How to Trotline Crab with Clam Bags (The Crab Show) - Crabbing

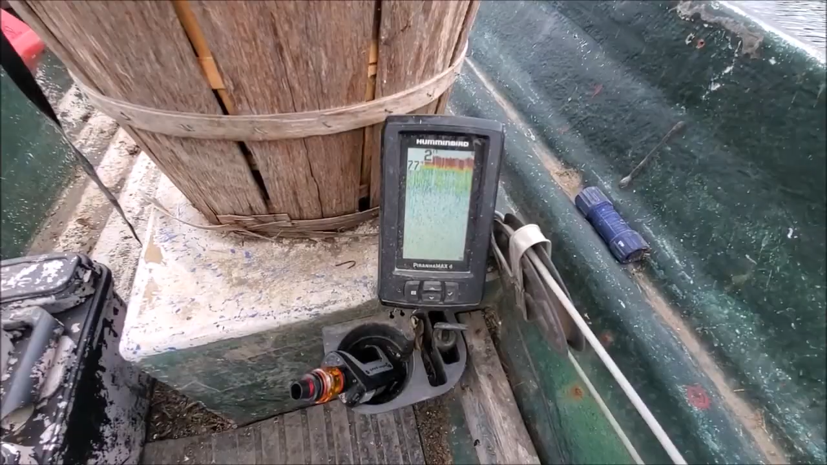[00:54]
foot and I mean I'm in the channel as much as you can get and it's still rolling
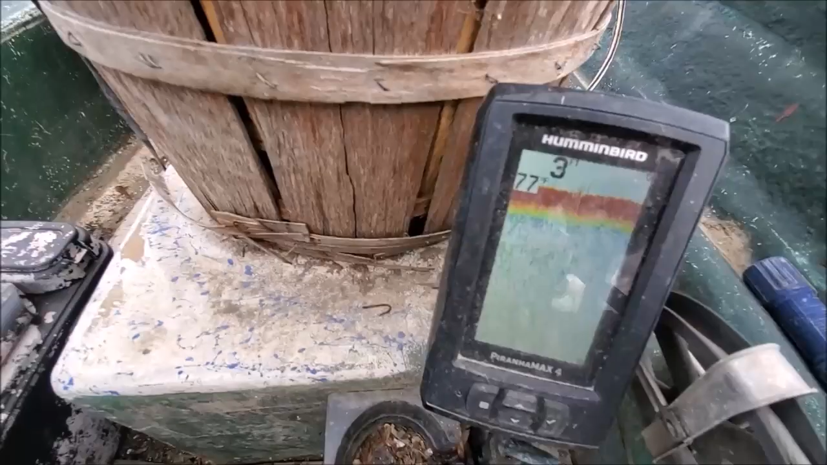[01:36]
foot water is reading 77 degrees all right I'm rolling now
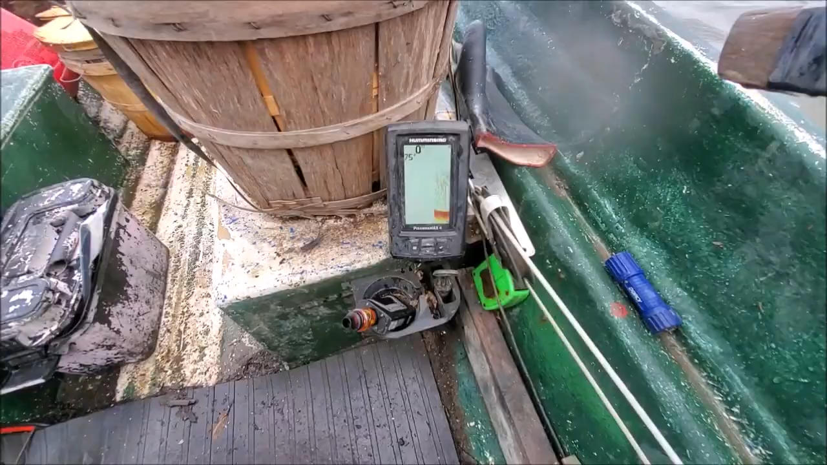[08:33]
that stuff knocked my uh transducer around it's reading zero zero foot now so I gotta go ahead and fix that reach down there and straighten it back up I just reached down there and jiggling it around and it fixed it so that's good I would have been screwed